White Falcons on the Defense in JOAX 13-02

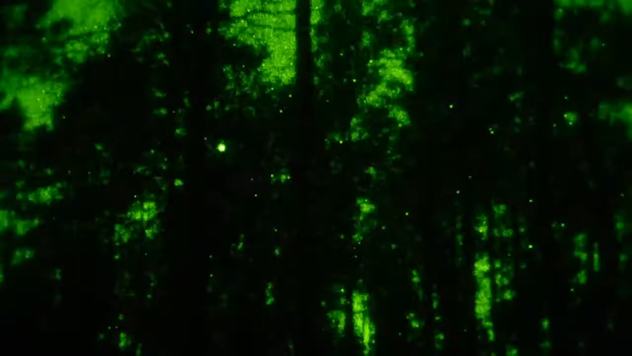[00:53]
Under the cover of darkness, the team,
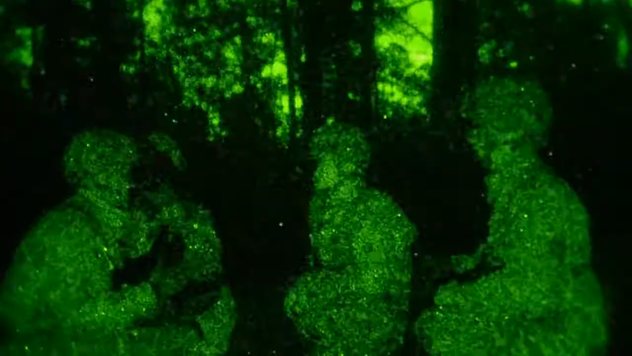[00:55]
led by Sergeant Gabriel Claiborne, moves to position,
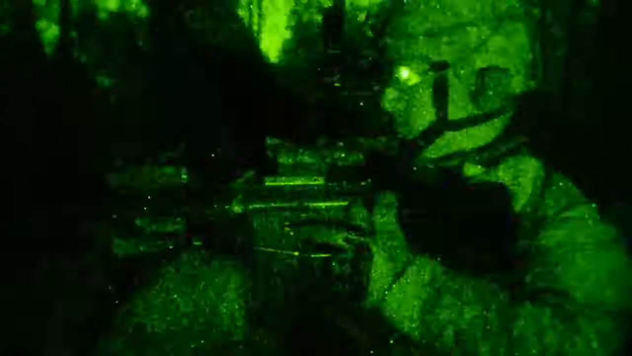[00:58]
sets up security, and digs in for a long night.